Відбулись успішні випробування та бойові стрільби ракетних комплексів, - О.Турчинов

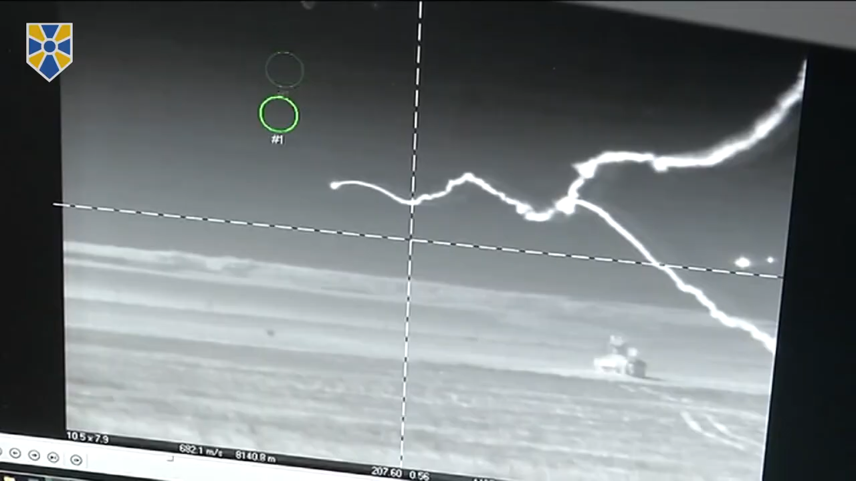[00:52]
«Це йде перша ракета, зараз по рейсині справа входить друга ракета.
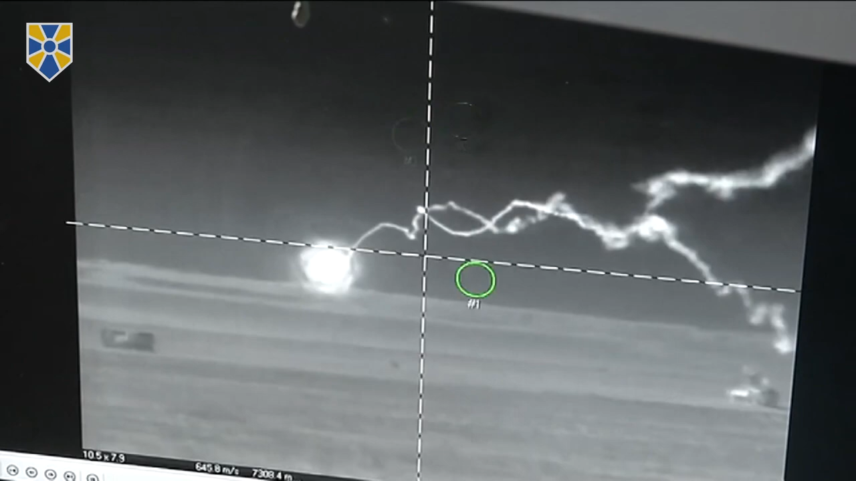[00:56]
Підрив і другий підрив». «Це йде перша ракета,